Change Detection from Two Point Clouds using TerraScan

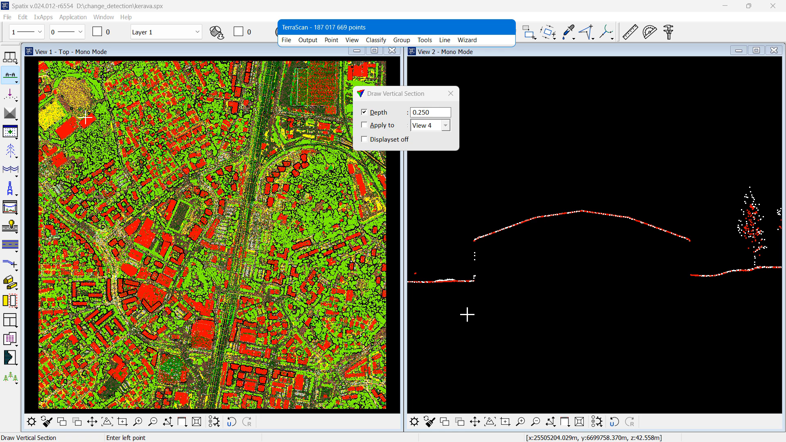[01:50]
reference new data it will be white old data will be red then I run the compute distance and choose active
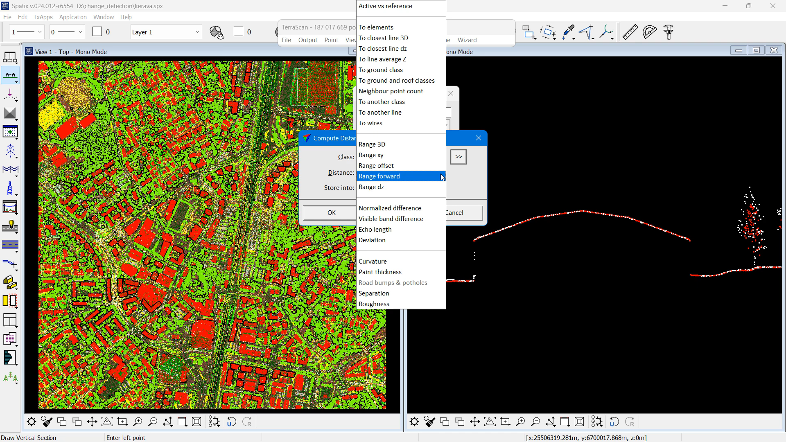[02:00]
ref versus reference as the type and I want to store it into an attribute called change the biggest value that we store is two meters if I want to see something which has disappeared then in the view number one I want to look at distance coloring of the change values
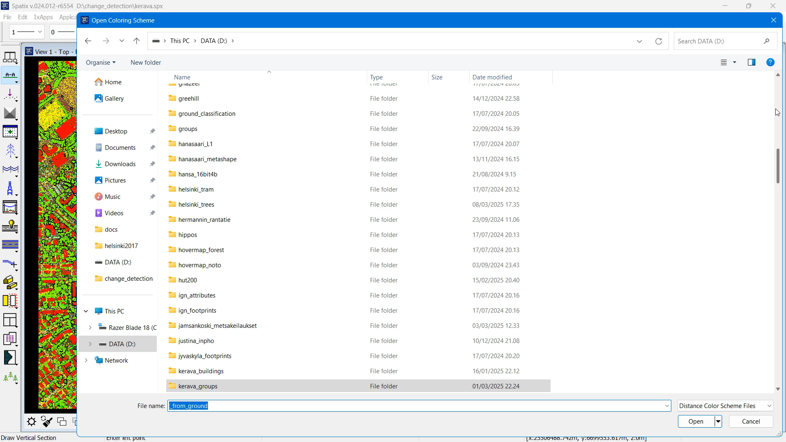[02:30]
with a dedicated coloring scheme and I only want to view the reference
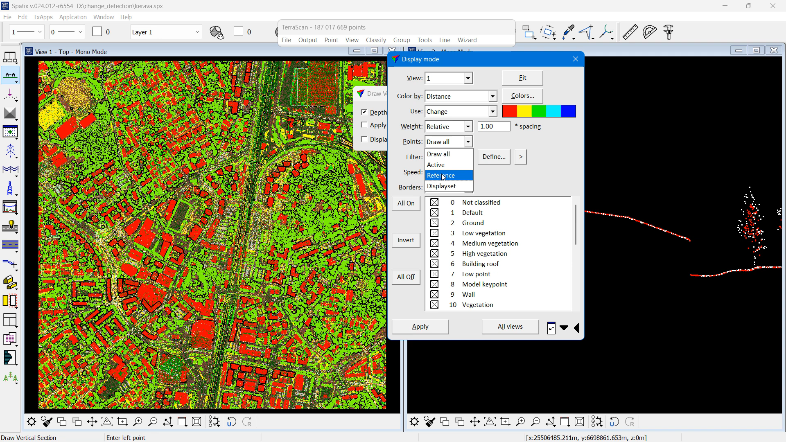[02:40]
point cloud so in the reference I can see the objects which no longer exist in the new point cloud
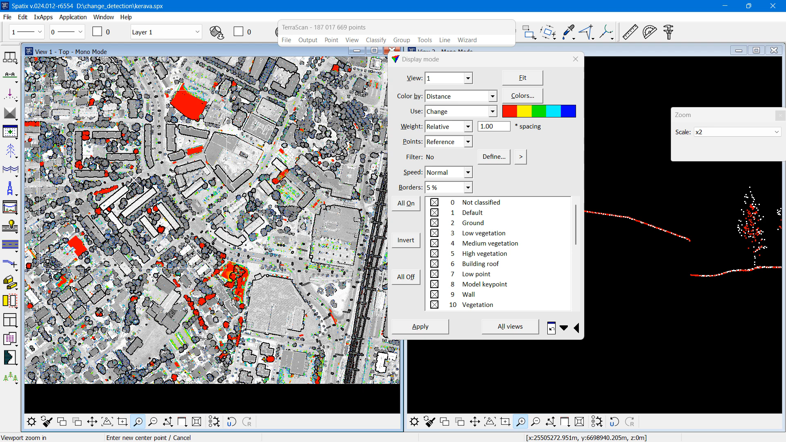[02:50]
places where I see color there's some kind of a change and I tune into the location and if I'm
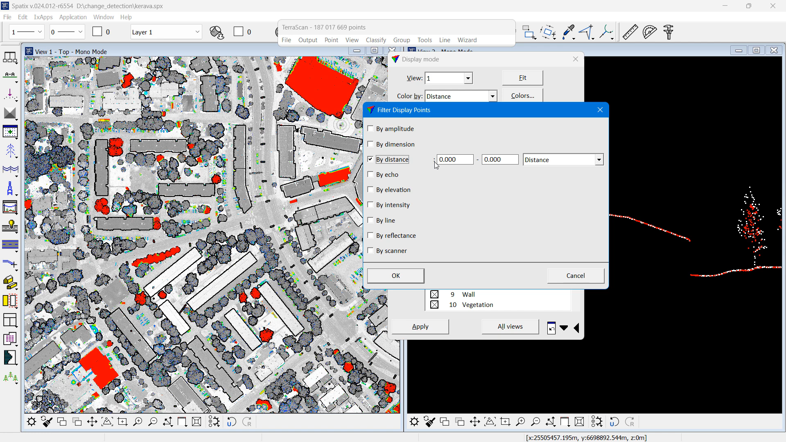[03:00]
interested in the trees then I can hide all the points which are less than five meters above the ground
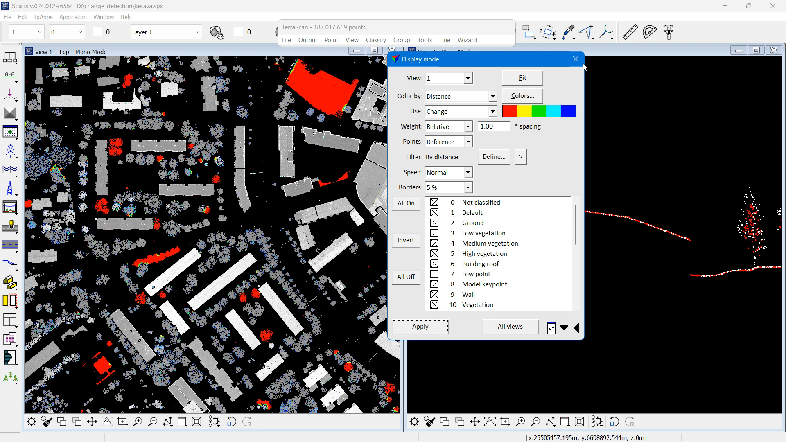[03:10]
and then I only see changes to the higher objects higher in the old data set as I'm only looking at reference
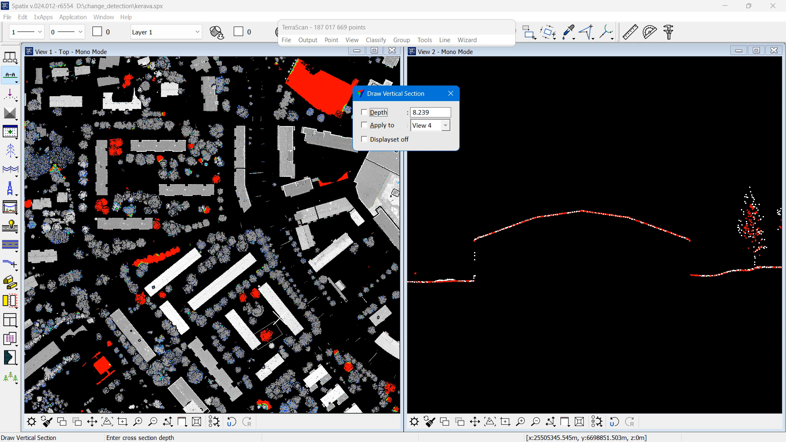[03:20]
if I look see something which looks like a colored tree I can draw a cross section to verify that yes in the old data the red data I see a tree and it is one tree at least what it looks like in the point cloud
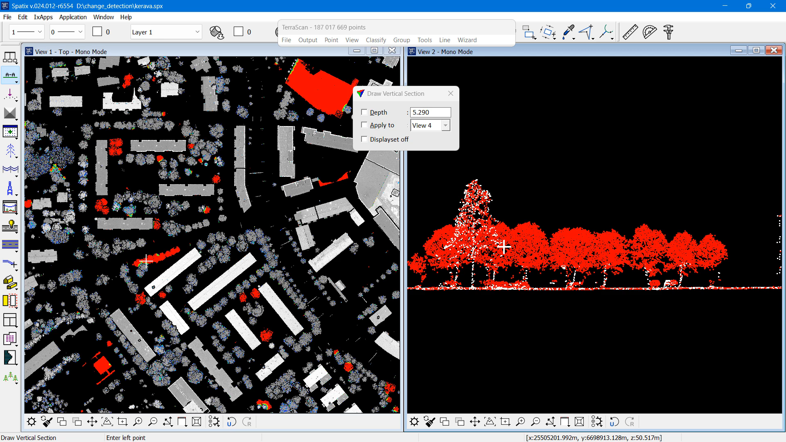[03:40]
and in this way I would keep verifying the what
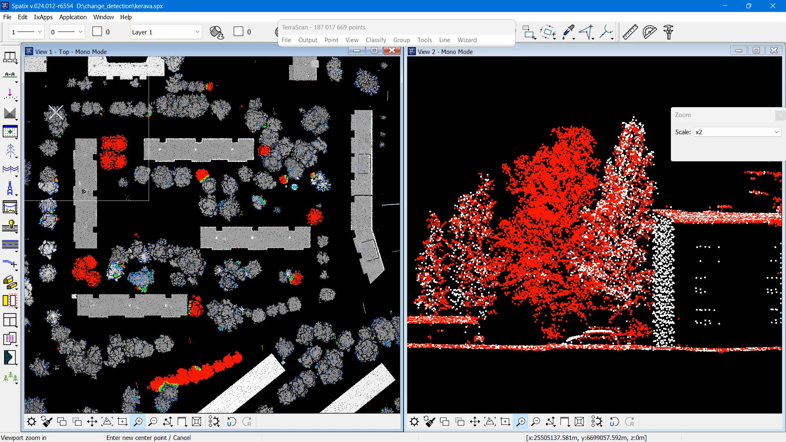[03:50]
looks like a tree that it's really a tree and I may mark the removed trees and and then they take further action based on what I see
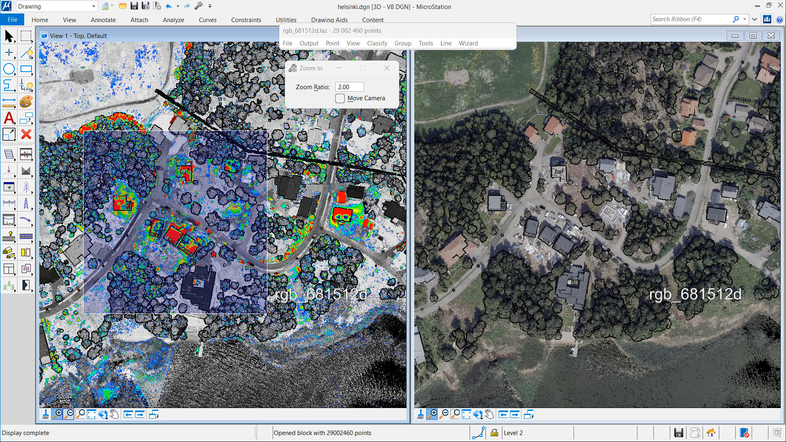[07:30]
I'm looking at when I'm looking at something that has color color indicates that something has changed and my view number two
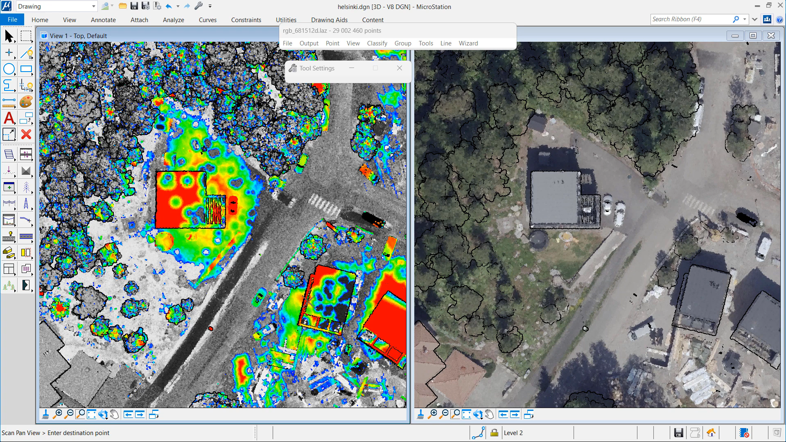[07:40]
gives me a much better understanding of what I really have in there
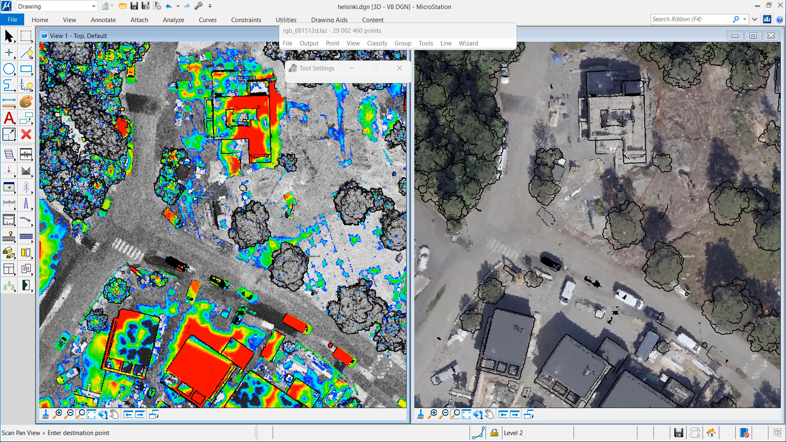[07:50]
and these are all pretty clear cases I can see the change I can see the new building
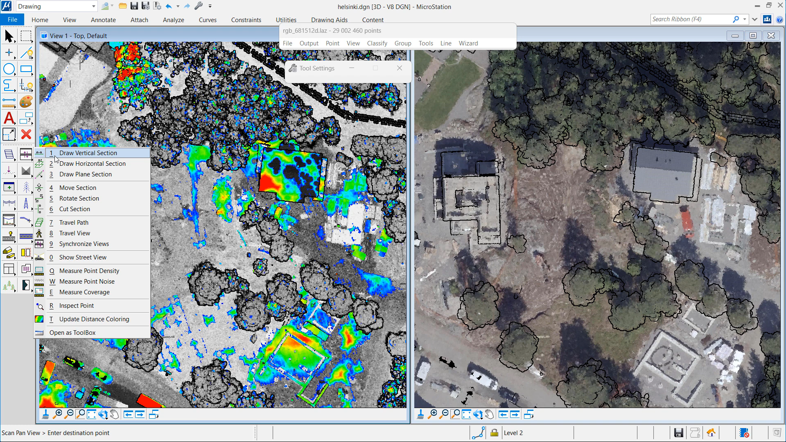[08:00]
if I'm looking at something if I'm in any way uncertain I can do a cross section perhaps in a new view window and I can set the section view to display points colored by active reference and new data is white all data is red
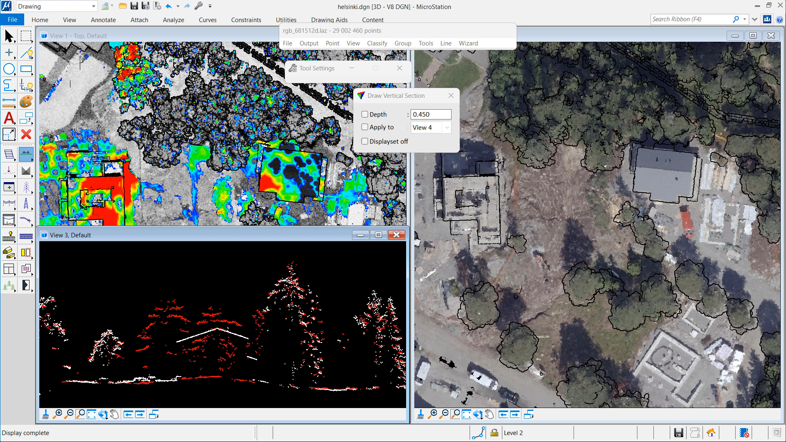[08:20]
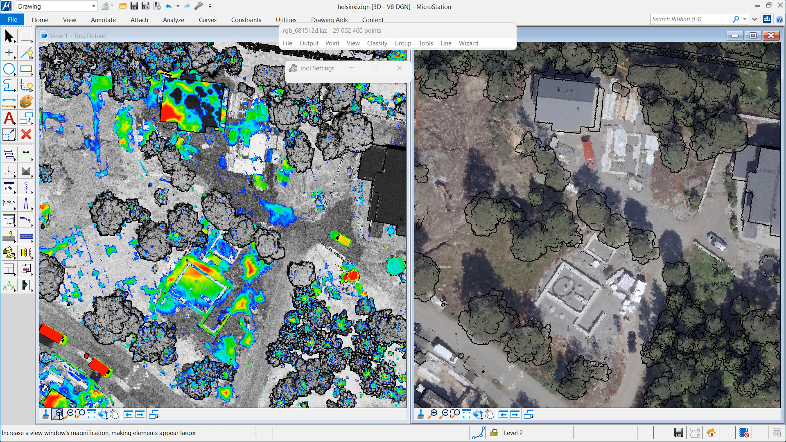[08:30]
and now I'm zooming into something which is a slightly different case it's a building which is about to be constructed thank you